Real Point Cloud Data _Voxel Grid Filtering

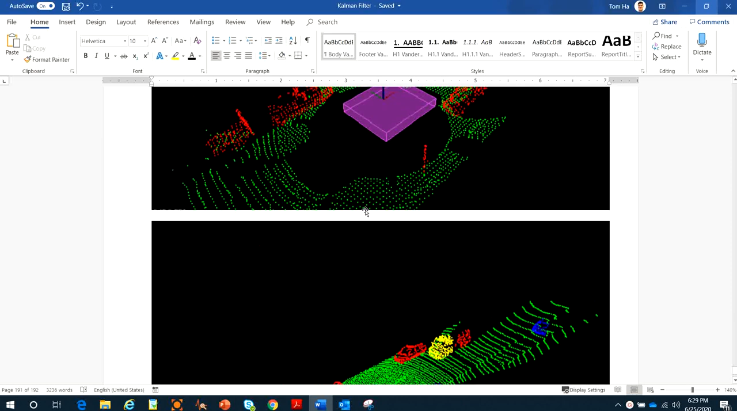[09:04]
And in the next video, I will show you how to bounding bars and clustering and bounding bars. The object traffic call right here, okay. On the real data, on data, okay, on cloud data. So you apply what you learn from previous video.
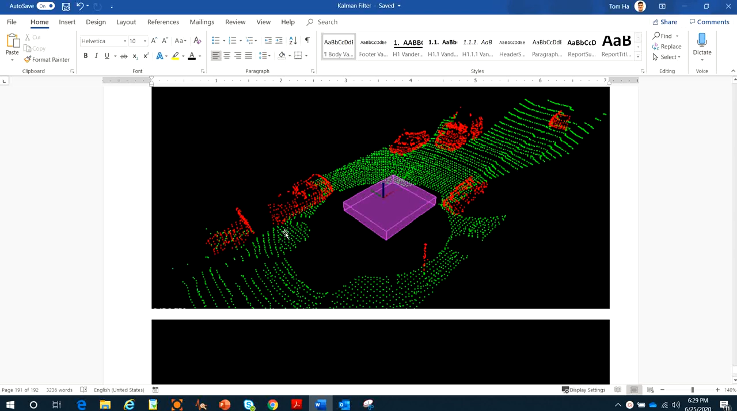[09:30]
Ransack, cementation and clustering tool to do the bounding bars, the object right here, okay. Okay. Thanks. Bye. Bye.